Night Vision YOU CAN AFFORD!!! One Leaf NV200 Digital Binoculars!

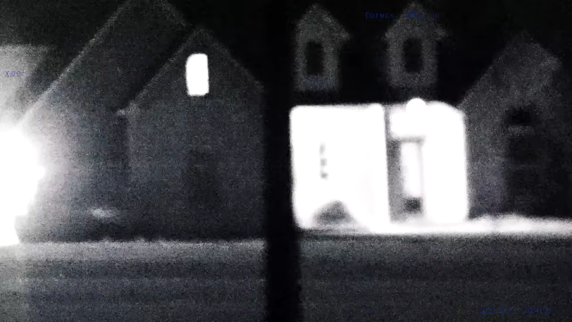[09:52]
and i wish i could tell you but the setup was in meters you do have the option of changing it to yards everything was pitch black with the exception of a little
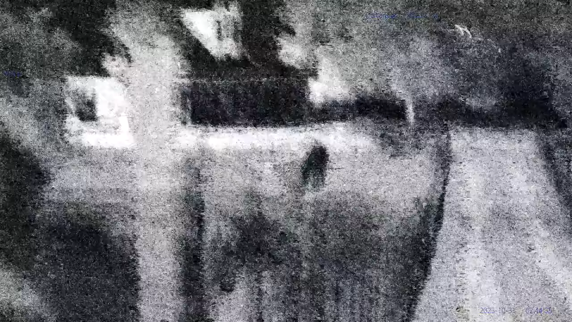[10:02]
bit of light on the side of the house overall
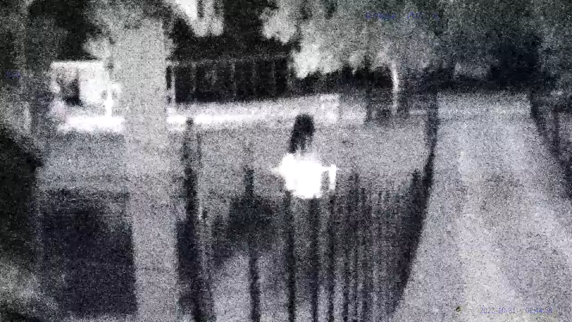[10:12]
the range finder worked great and the video is pretty clear for the distances that i'm filming